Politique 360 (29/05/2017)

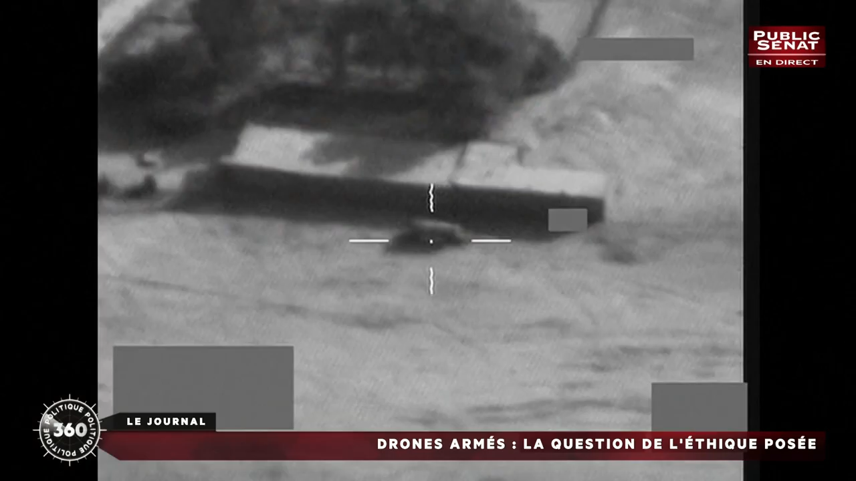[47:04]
Autre recommandation du rapport armer les drones français Une fois une cible repérée un drone déjà sur place permettrait de frapper plus rapidement et donc plus efficacement qu'un avion de combat